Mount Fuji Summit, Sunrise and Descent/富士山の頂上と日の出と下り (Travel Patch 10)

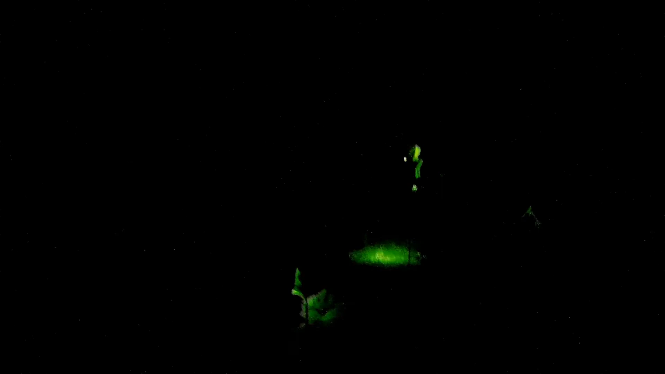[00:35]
So we're in the middle of our night climb now. The headlamp is very essential.